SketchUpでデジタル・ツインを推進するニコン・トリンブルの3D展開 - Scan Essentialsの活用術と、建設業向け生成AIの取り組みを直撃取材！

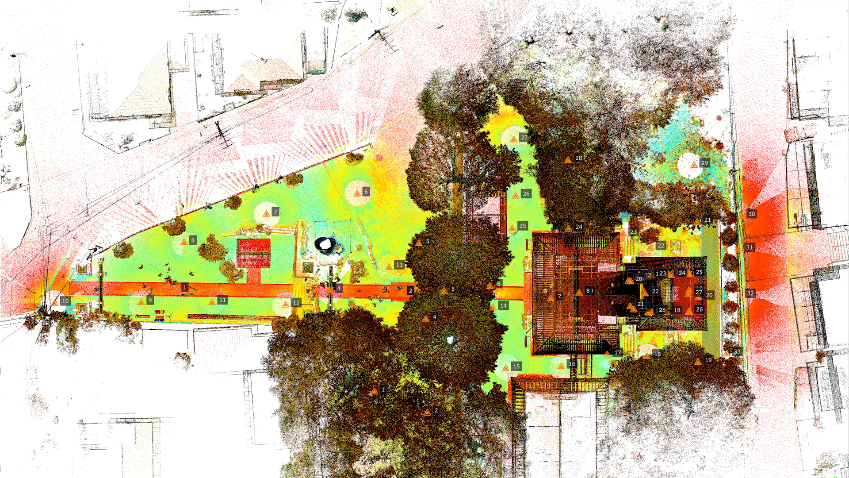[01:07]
まずX7 X9の方でフィールドリンクで自動合成は
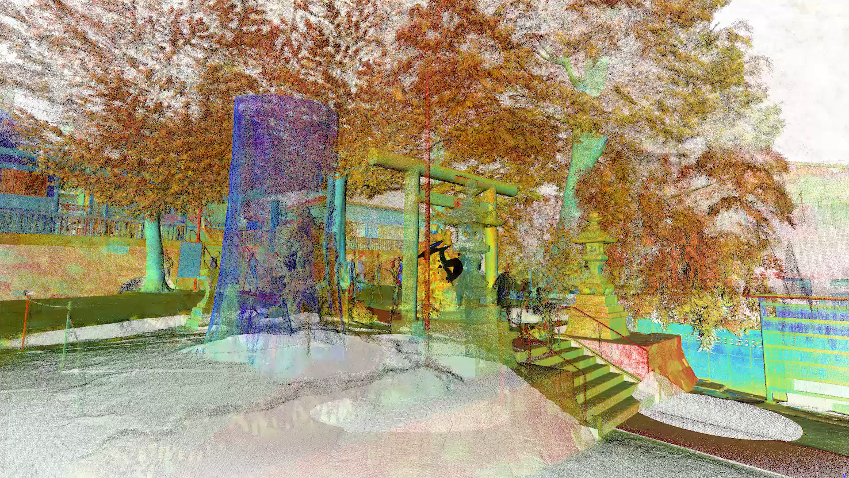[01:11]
されますがさらにリアルワークス
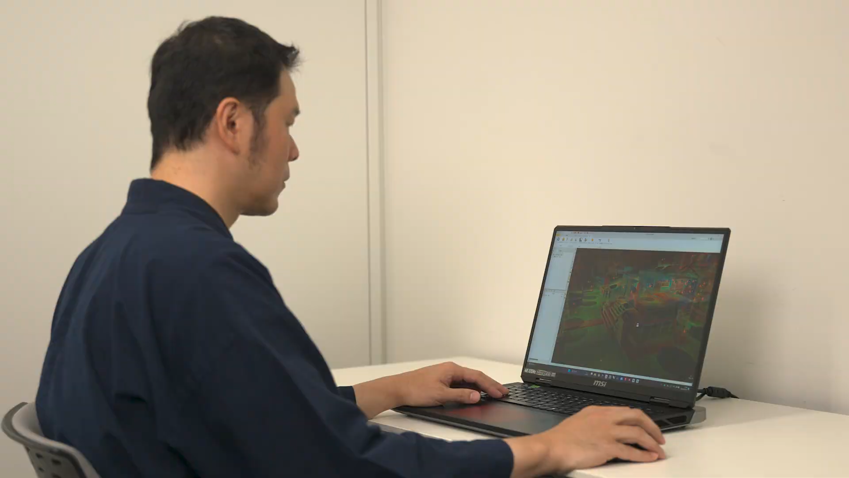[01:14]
に入れることによってより高
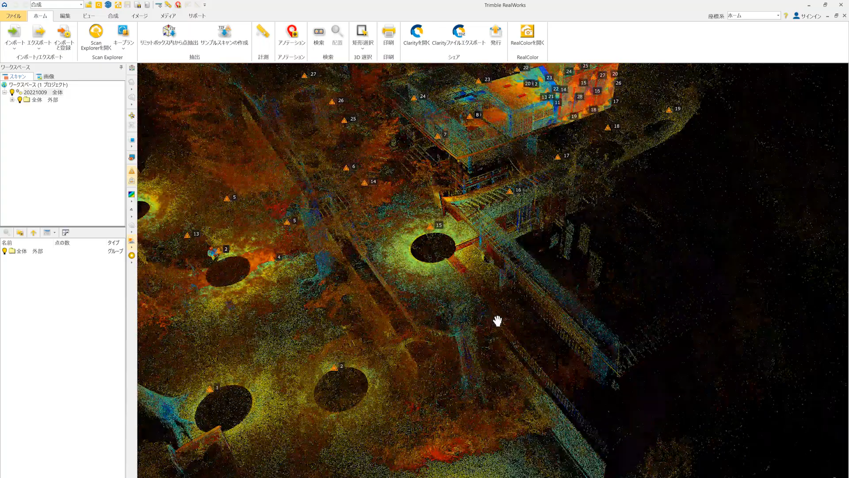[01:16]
精度な
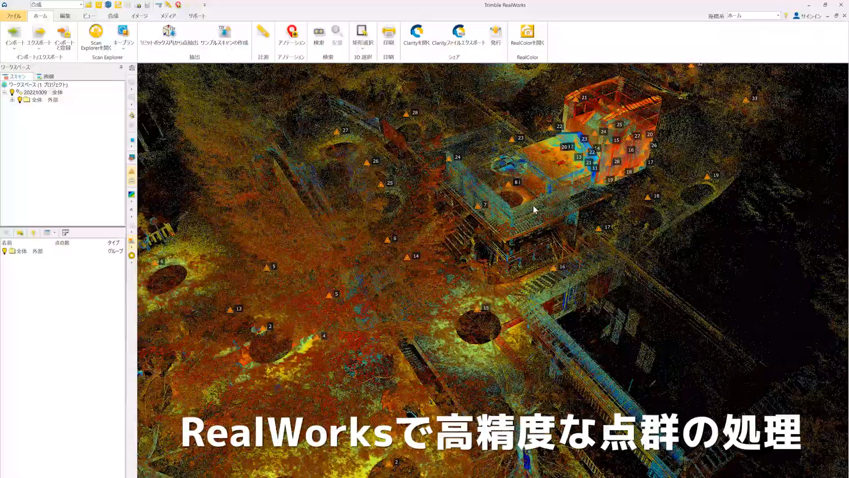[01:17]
天群の処理をすることができるのでリアルワークスを使わせてもらっています